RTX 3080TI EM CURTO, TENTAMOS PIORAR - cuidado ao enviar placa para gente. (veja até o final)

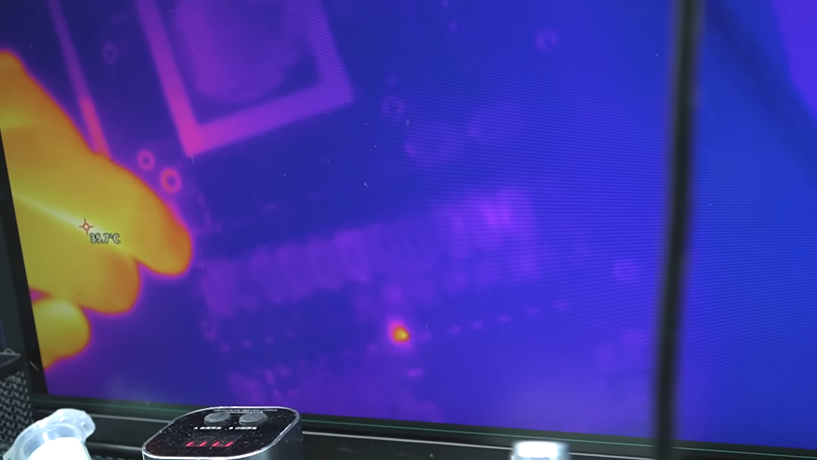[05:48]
Ó. Cara, eu estou chutando, que é um capacitor, hein? É.
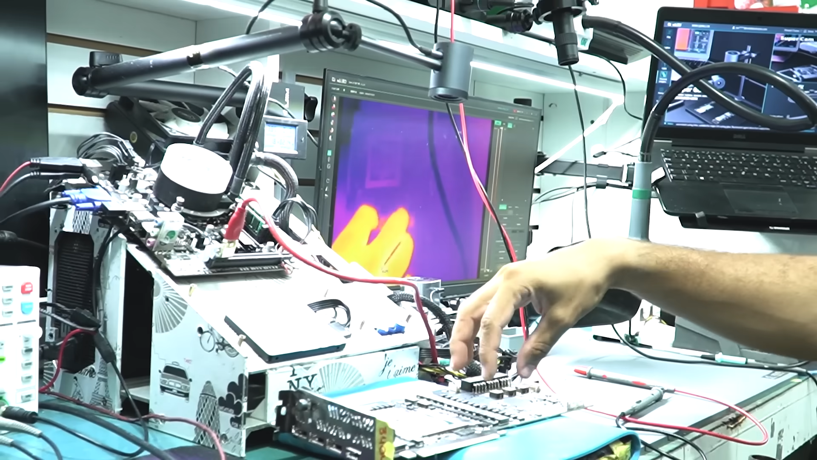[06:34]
E, assim, esse capacitor, ele trabalha com... O limite dele, eu acho que é 16 volts. A gente vai...
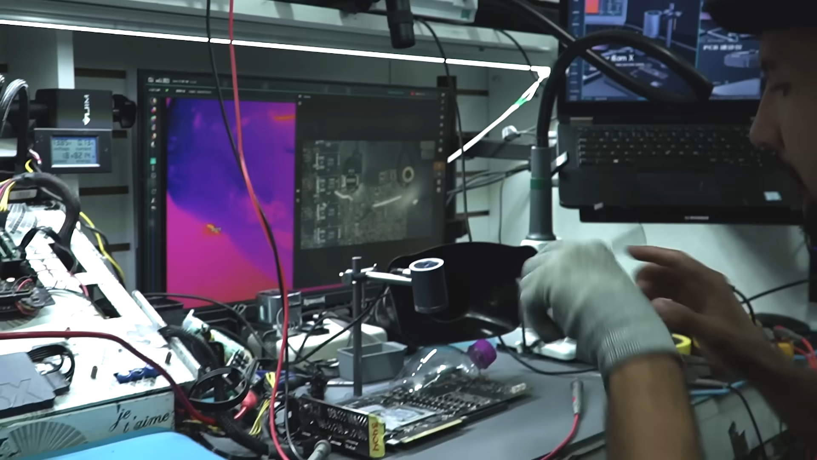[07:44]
Então vamos fazer um teste bem rápido, só para vocês entenderem onde está qual. No microscópio dá para ver que o capacitor está desse lado.
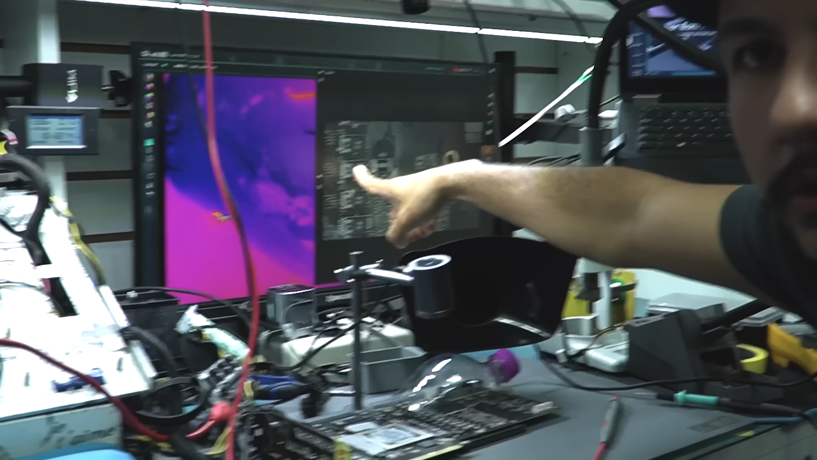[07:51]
Está pegando um quebradinho aqui? Deixa eu dar um zoom. Ó, esse está inteiro, esse está inteiro e esse está quebrado. Esse é o capacitor que está com problema. Agora na câmera térmica não dá para entender nada.
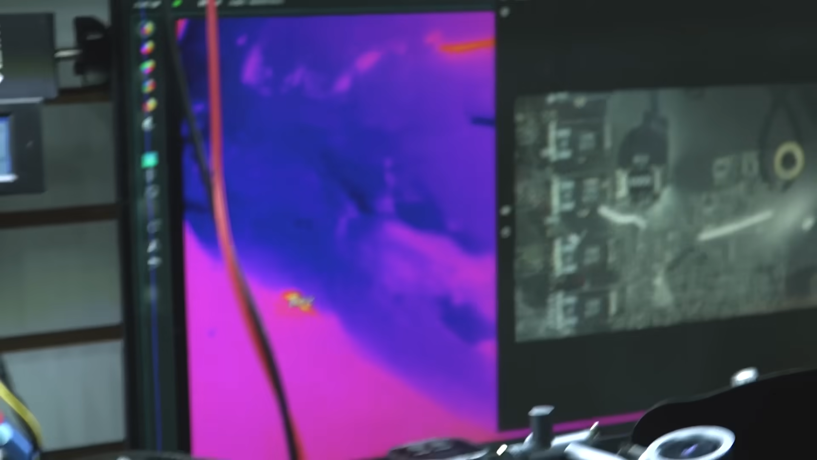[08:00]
Mas quando eu colocar a tensão, ó, vocês estão vendo ali o calor subindo. Beleza.
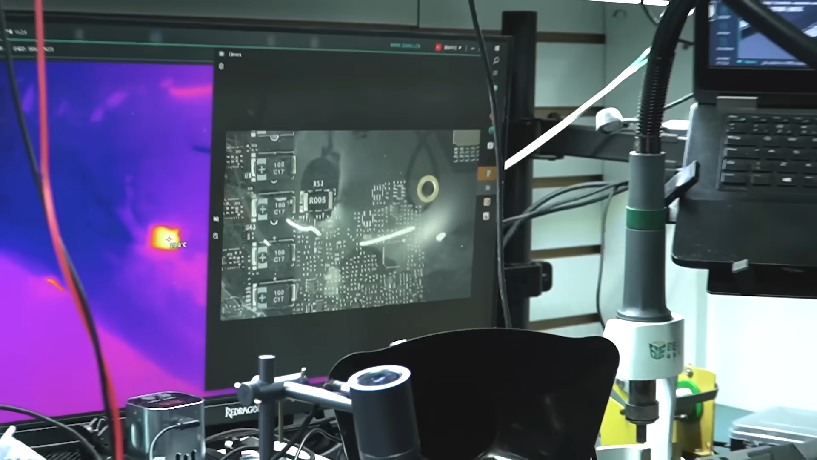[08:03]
A gente acha que com 2 volts não vai acontecer nada. Então vamos aumentar essa brincadeirinha aí.
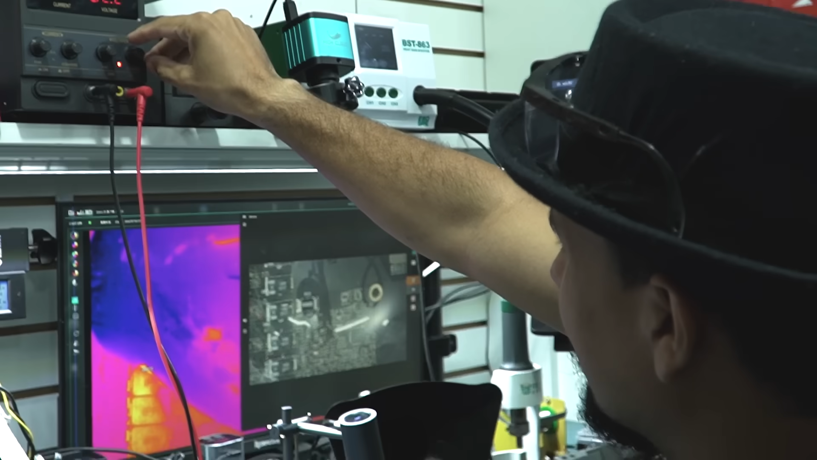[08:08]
Ou tu acha melhor o que, Sinal? Se a gente coloca, vai subindo? Coloca, vai subindo. Coloca, vai subindo. O pessoal vai ver o calor aqui. Então vamos lá.
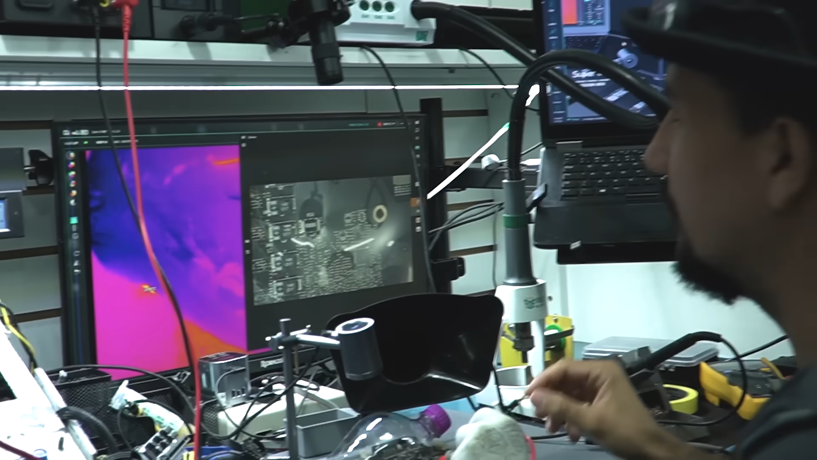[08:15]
Vai, teste com 2 volts aí, ó. Vamos ver o que acontece. Vamos deixar. Quanto segundo aí? Uns 10?
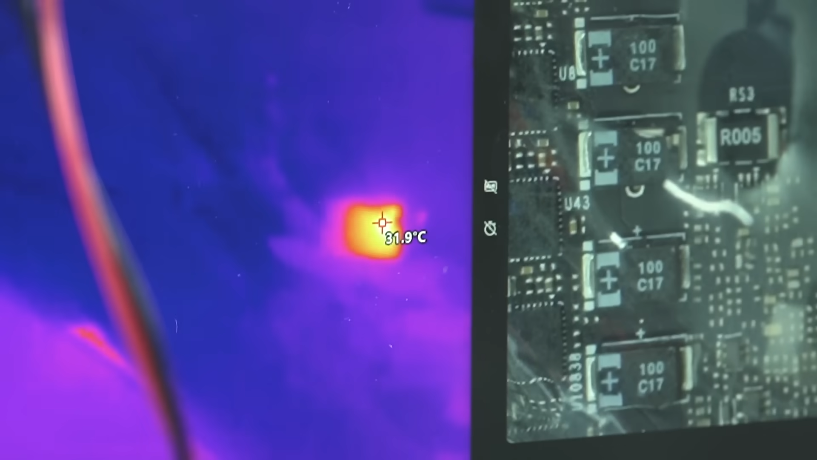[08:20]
On screen: spot 31.9°C
É, deixa uma hora. Estou pensando. Olha os seus...
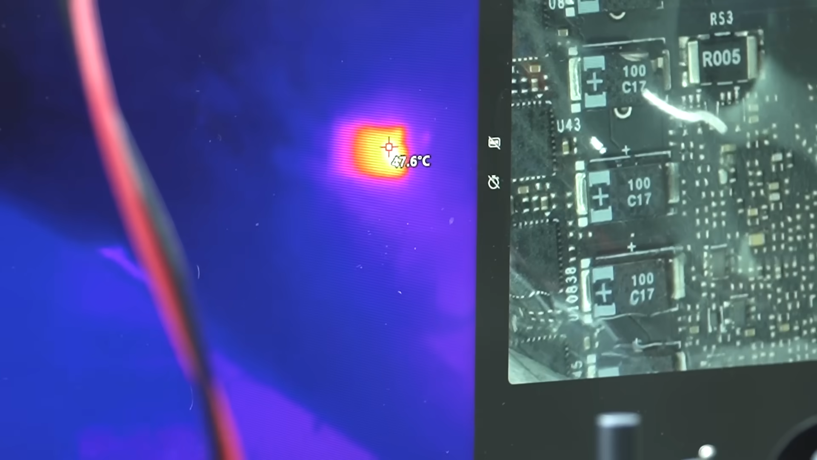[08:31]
Está falando aí quanto está, pessoal. Estou filmando um capacitor. Pega a temperatura ali, ó. Estou pegando.
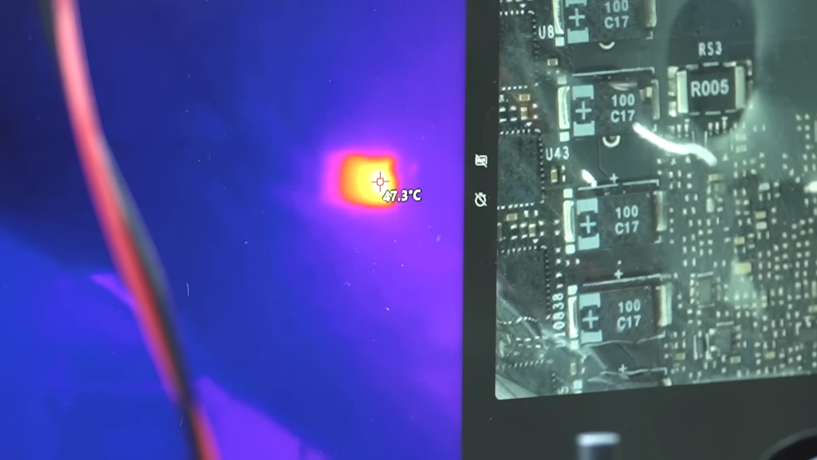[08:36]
On screen: spot 47.3°C
Ó, está em 2.8. E acho que o capacitor já começou a riar, já. O capacitor acho que já...
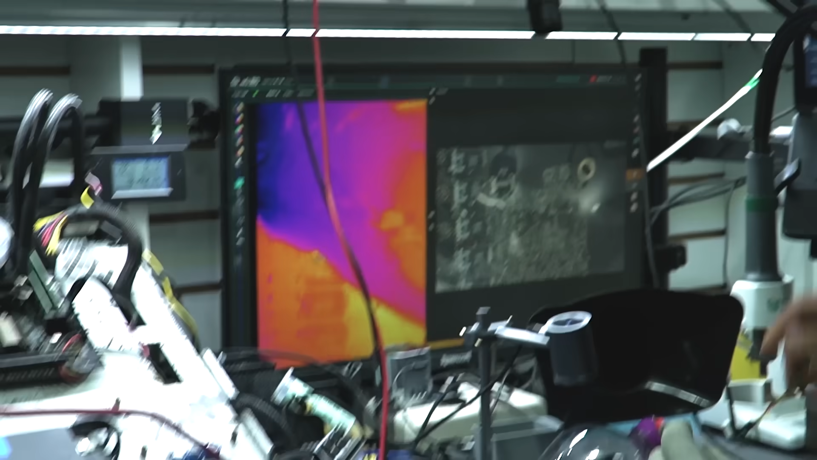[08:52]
O que for para ser vai ser. Preparado aí? Vai. Agora está aumentando.
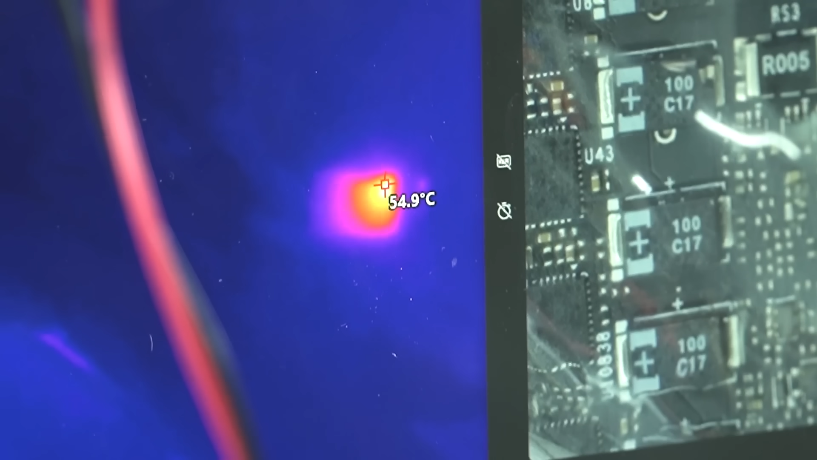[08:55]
On screen: spot 54.9°C
50. Ó, está fumaçando. Ó, pega aqui, Silvio. Pega aqui, ó. Pega aqui. Aqui, ó. Está fumaçando.
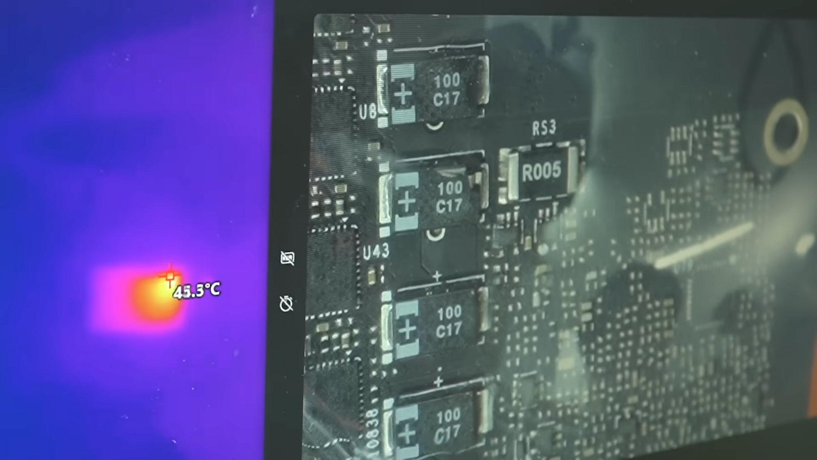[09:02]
On screen: spot 45.3°C
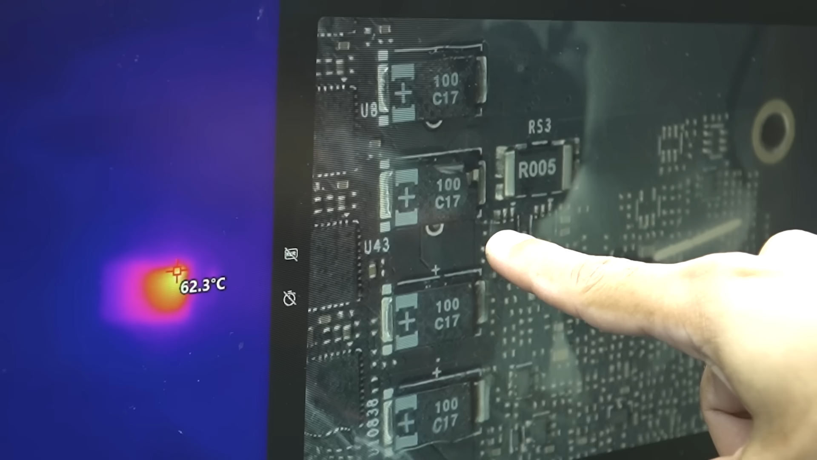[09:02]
On screen: spot 62.3°C
Ó, olha o cheiro. Olha a fumaça.
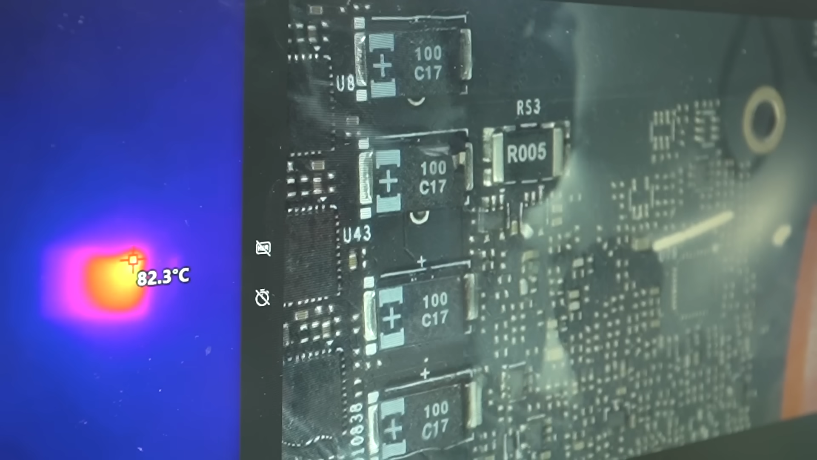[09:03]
On screen: spot 82.3°C
Olha a fumaça. Pegou, pegou. Aqui, ó. Ó, ó. Carbonizando. Está carbonizando. Vai explodir. Vai explodir. Ó, 120 graus. Vamos subir, vamos subir. Ah, a fonte. Ah, a fonte.
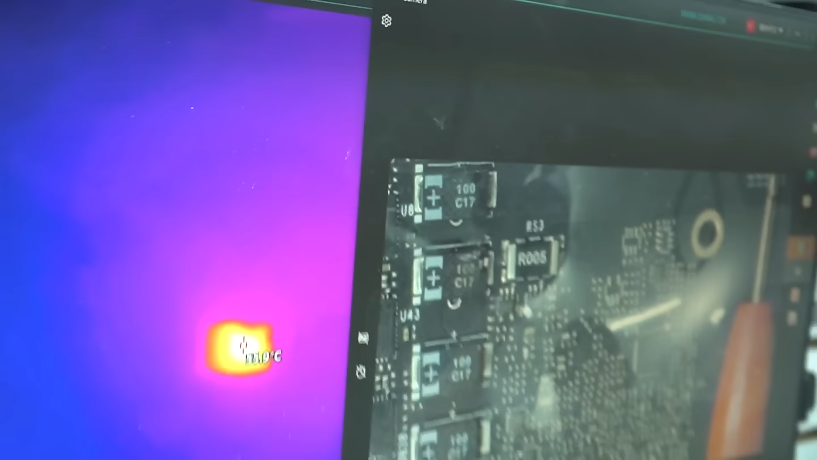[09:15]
Galera, a nossa fonte não está conseguindo, ó. Está consumindo 5 amperes inteiro. Ó, e está abaixando a tensão.